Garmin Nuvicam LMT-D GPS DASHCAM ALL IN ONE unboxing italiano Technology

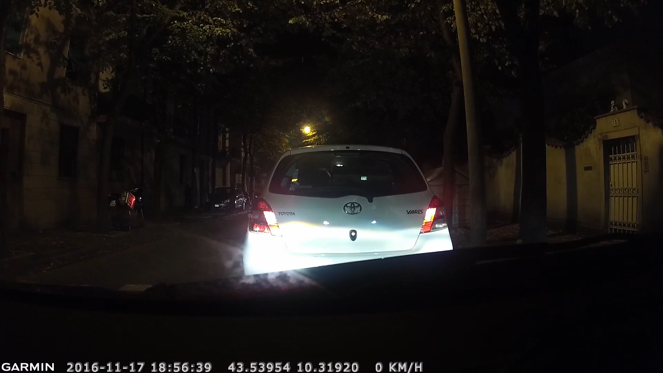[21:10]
Sebbene è quello lì, e alla fine c'ho la macchina che mi fa macchinetta che mi fa tutto, quando sono a casa c'ho un aggeggio solo da levare, quasi quasi è la meglio. Però le targhe insomma. E le targhe pace, cioè. Le
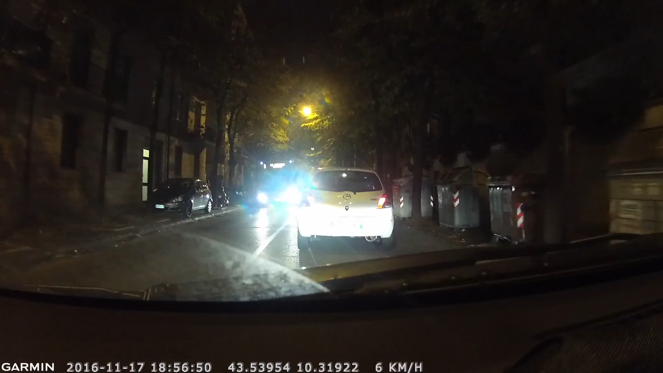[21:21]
targhe pace a me mi interessa se c'è cioè, in caso di incidente, se perché uno faccia il furbo. Tipo una mancata precedenza, capito? Cioè, da vicino le vedi, ma da lontano basta che sta lontana un po' e viene abbagliata. Ma da vicino di sera la vedi? Da vicino sì.